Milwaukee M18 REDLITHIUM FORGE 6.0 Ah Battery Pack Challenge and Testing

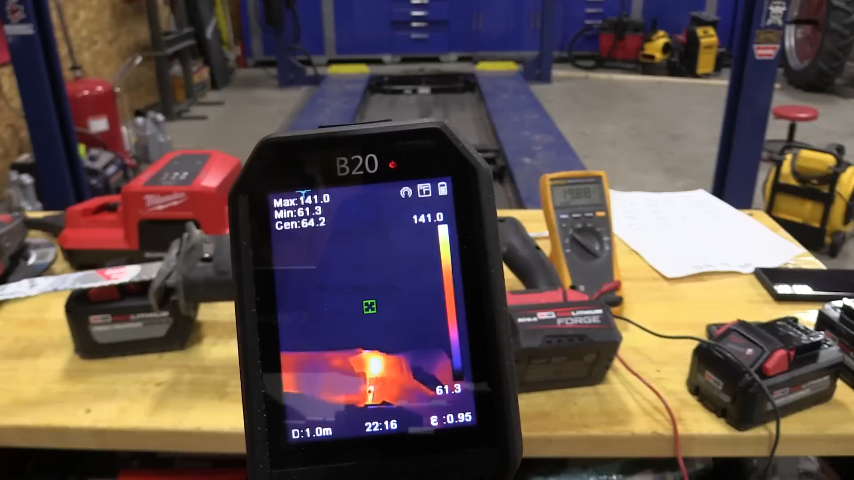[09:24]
19.8 in climbing. When we look the tool is quite warm.
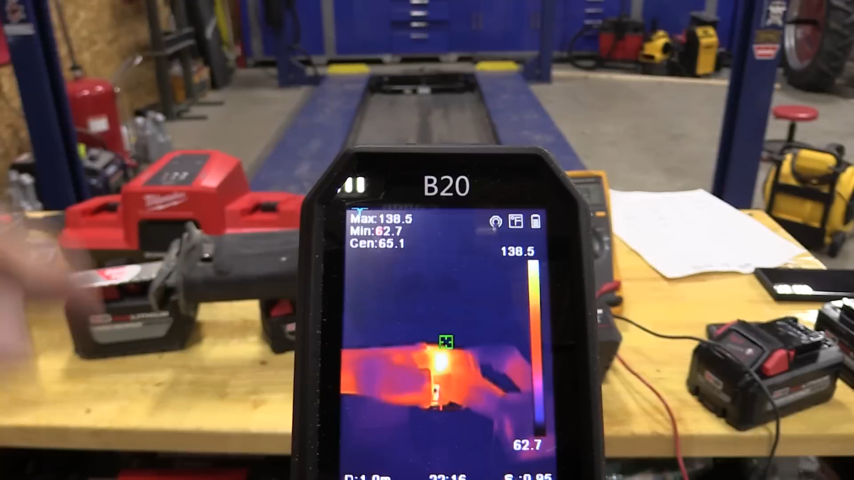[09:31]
Quite warm. Battery. Man these lights.
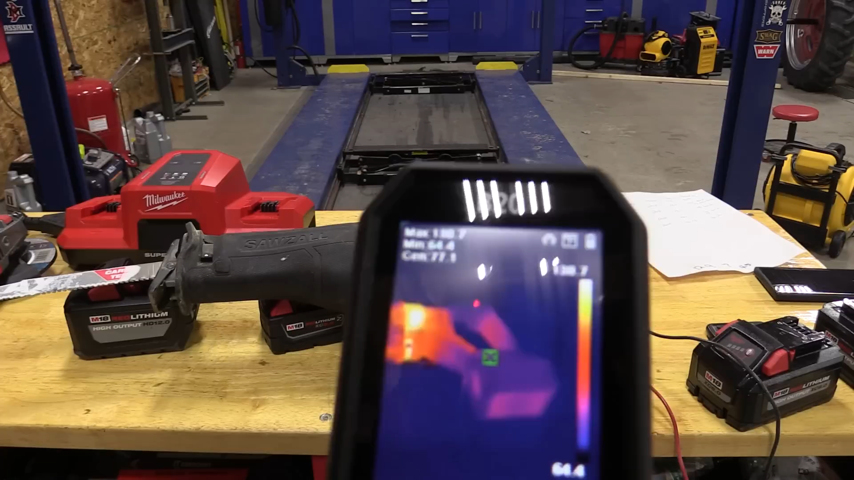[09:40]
Battery not so much. We can see a little bit in the bottom. One. That's 80. Our hot spot is over here in the 139s.
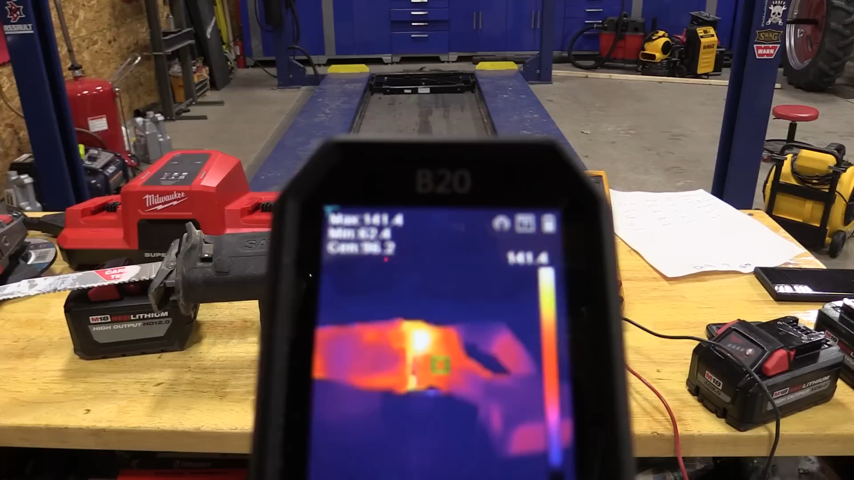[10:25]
Handle from me hanging on to it. It's hotter than the battery. That's pretty significant. When we can get this tool up. There's 108 where the green is.
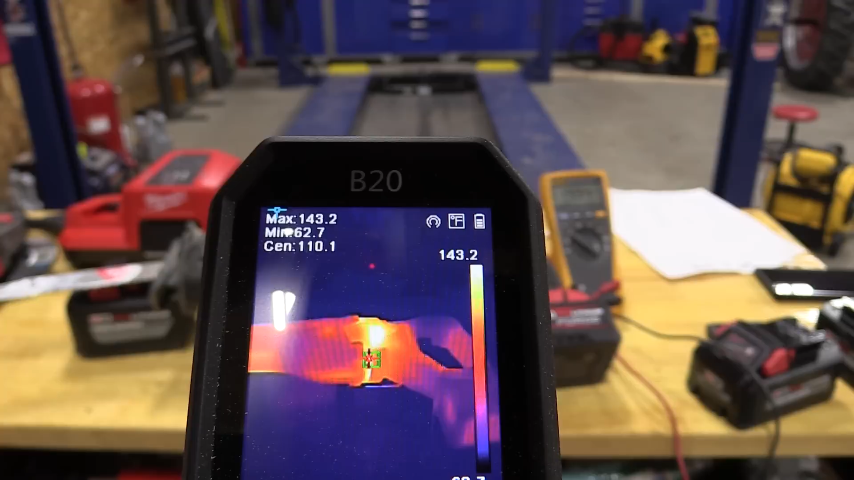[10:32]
Red showing me a max of 143. This tool is hot. Because we're pushing it. Battery.
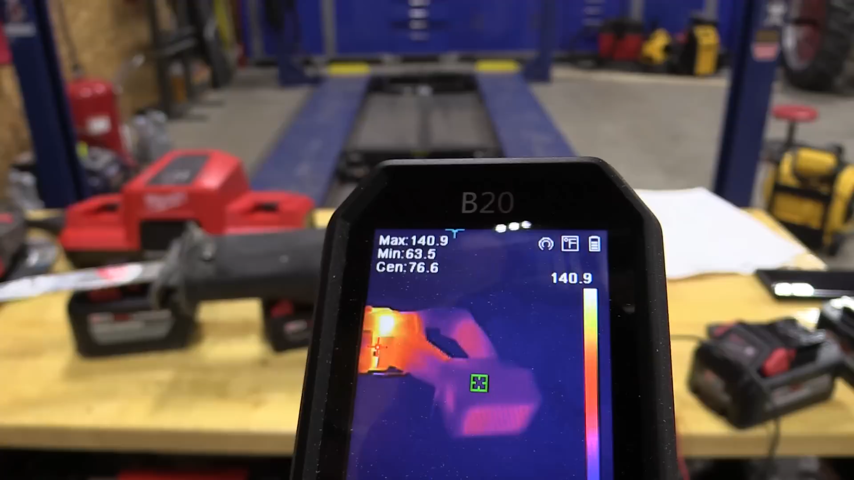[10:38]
Super cool. I love that. That's going to be awesome for some of these heavy duty tools. My opinion. Watching the voltage drop is an interesting portion of the tools.